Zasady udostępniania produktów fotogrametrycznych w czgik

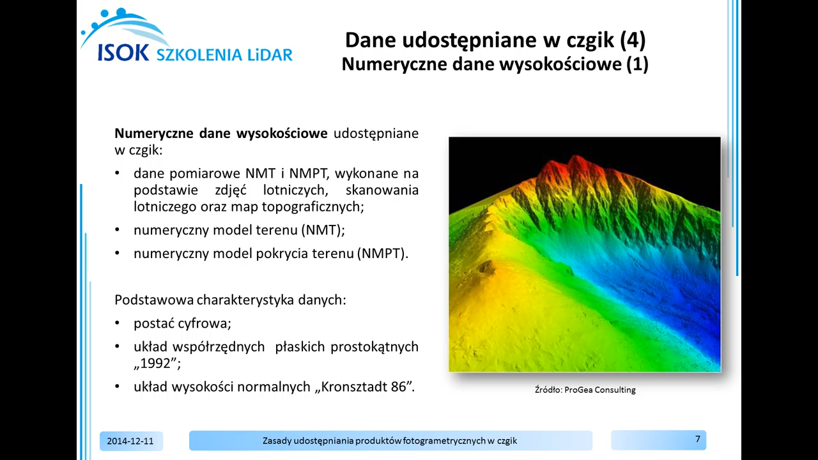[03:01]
a wysokości odnoszą się do układu wysokości normalnych Krąsztat 86. Numeryczne dane wysokościowe udostępniane są w postaci cyfrowej. Dane pomiarowe w formacie ASCII-TBD są plikami tekstowymi zorganizowanymi na warstwach tematycznych.